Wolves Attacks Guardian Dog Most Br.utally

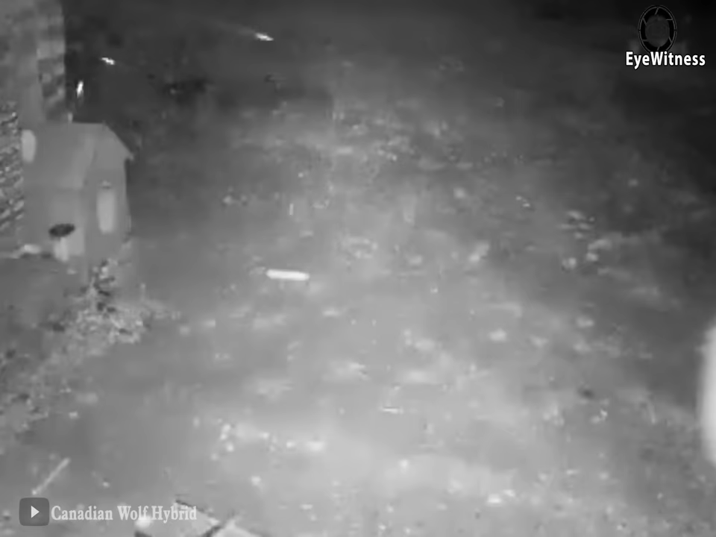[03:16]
But he did not expect it to be a pack of wolves. The wolves rushed to bite the dog.
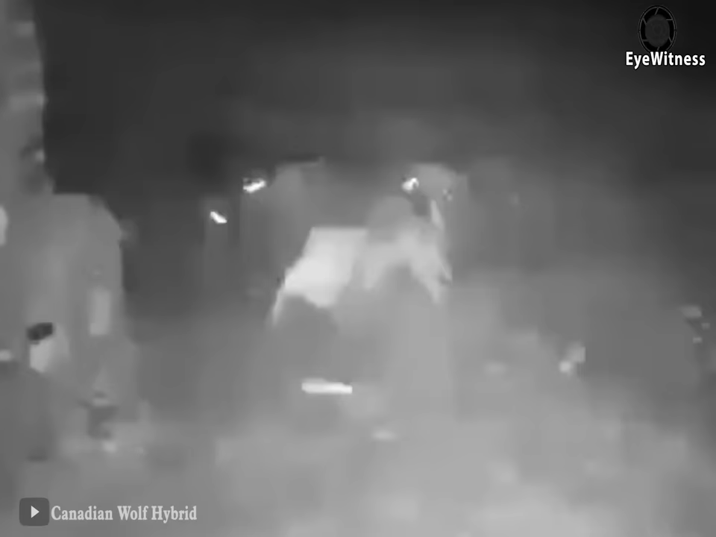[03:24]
Never stopped running, but the dog was still caught by the wolves. After the pain of the dog was carried away by wolves, the dog, protecting each other, rushed to tear at the wolf.
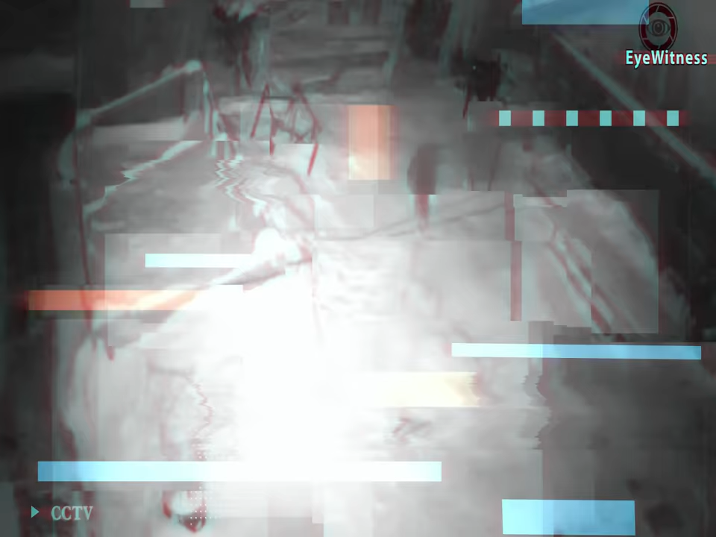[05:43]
Late at night, there was no snow-covered, and the wolf went hunting and met a dog guarding the house. It didn't look good, the dog attacked and chased the wolf.
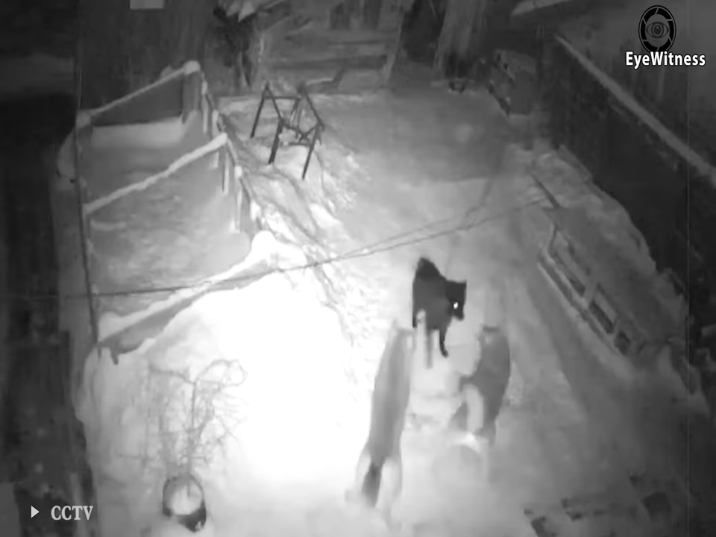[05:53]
After a while, the wolf called his teammates to help. Now the dog is no longer a rival of the wolf. The dog was bitten by two wolves, blocking its heat from escaping. Even though the dog was in so much pain, he tried to get up with all of its strength. But it didn't work. But the two wolves still worked hard to grab it, not wanting to miss this delicious prey. The wolf wanted to drag the dog to another place to eat, but they couldn't because the dog still had a rope around its neck.
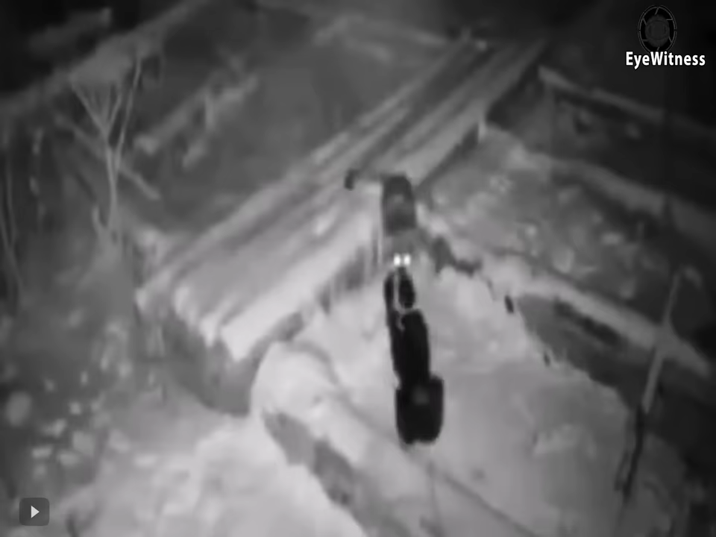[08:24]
Tried to pull away, but the wolf bit too hard on the dog's neck. The dog has gradually lost its strength and no longer resists. Seeing the dog was silent, the wolf released the dog. Probably due to the dog's resistance, the wolf used all his strength to rush in and take a fatal bite. After a non-successful protest, the dog lay still in the wolf's mouth.